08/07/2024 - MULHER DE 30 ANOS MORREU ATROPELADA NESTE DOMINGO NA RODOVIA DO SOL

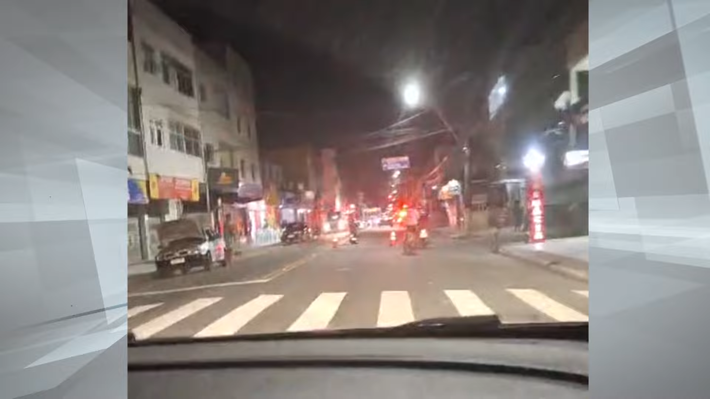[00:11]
A mulher de 30 anos foi atropelada por um ônibus neste ponto da Rodovia do Sol no bairro Aeroporto.